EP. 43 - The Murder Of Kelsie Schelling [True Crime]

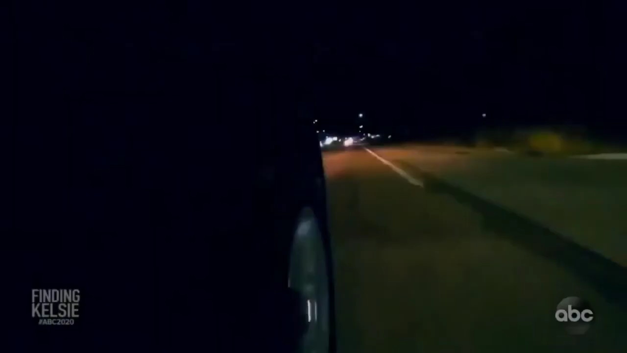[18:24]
it's just one straight path not a lot of people are out on the roads it is a lonely quiet drive